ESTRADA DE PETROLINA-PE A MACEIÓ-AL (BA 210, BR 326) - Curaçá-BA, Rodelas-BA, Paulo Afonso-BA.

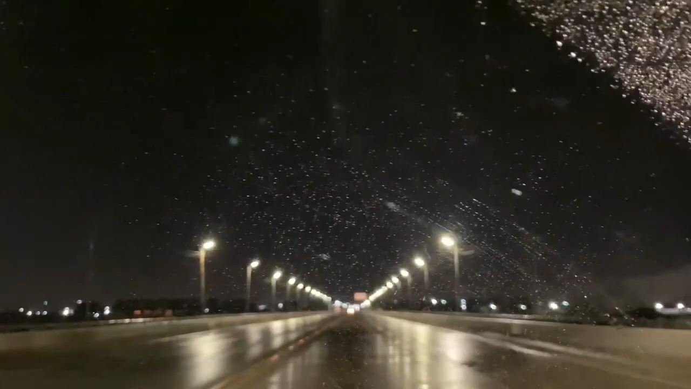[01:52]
4 e 18 da manhã. Garoinha Fina, aqui na cidade de Petrolina, estamos na ponte Eurico Gaspar Dutra. Isso mesmo, aqui nós estamos passando pela ponte, né, para chegar ali em Juazeiro, e lá a gente vai pegar a BA 210 para ir para Maceió. Então, ó, começamos aí a nossa viagem com chuva, tomara que lá não esteja chovendo. É, com certeza, porque a gente está atrás de sol.